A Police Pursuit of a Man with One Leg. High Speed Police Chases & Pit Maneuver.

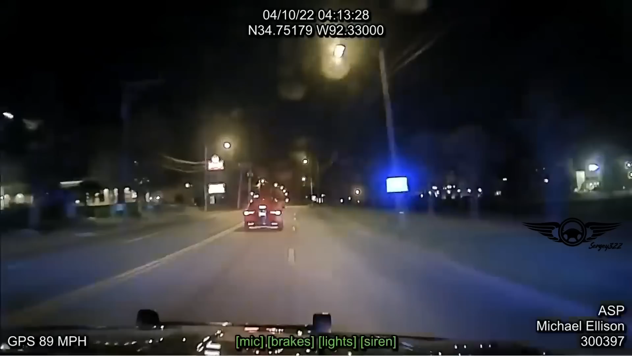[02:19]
This time, it's a careful pit maneuver with no other drivers around. Bravo.
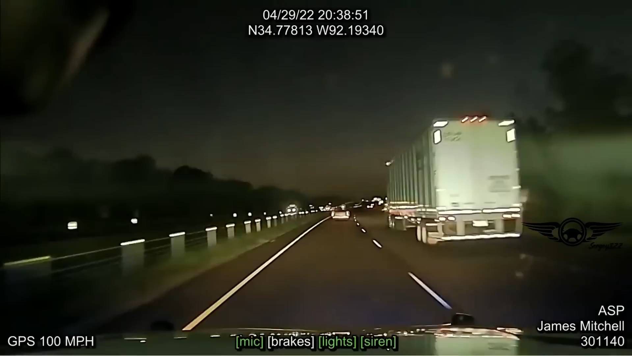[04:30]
About 100 passing the pro-throw exit now. Signaling to get over at Spring Hill.
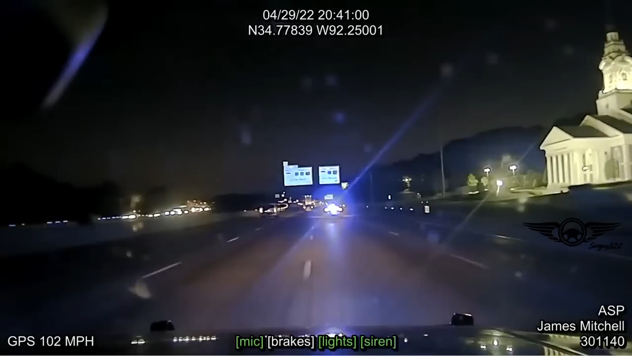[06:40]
Moderate traffic still. Right lane, 100, moderate traffic. 30 west. Taking 30 west.
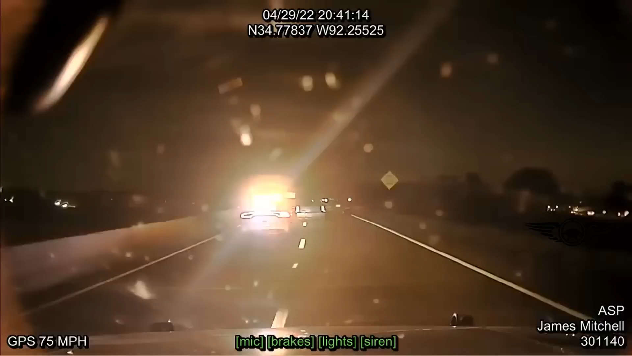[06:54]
Driving pretty reckless. Whatever. About to merge on the 30 west. About 80.
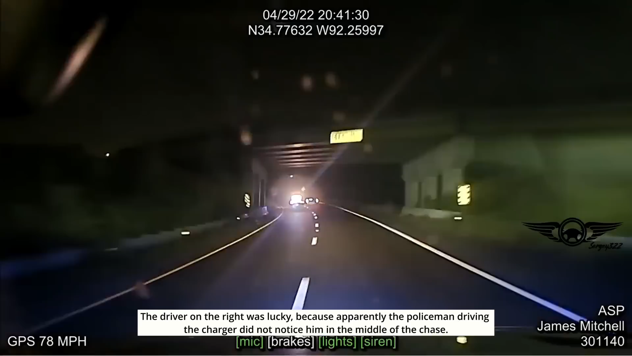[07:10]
The driver on the right was lucky because apparently the policeman driving the Charger did not notice him in the middle of the chase. 25's pitted him at where they crash at sites all the time. Yeah, it worked.
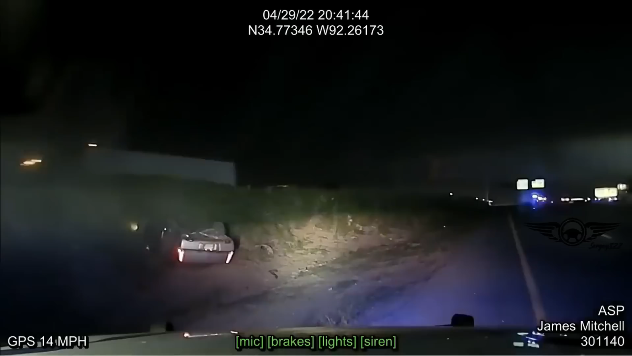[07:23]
Overturn. Let me see your hands! I put in this chase to show what happens when a cop gets in the way of a traffic jam. At the end, a perfect pit maneuver.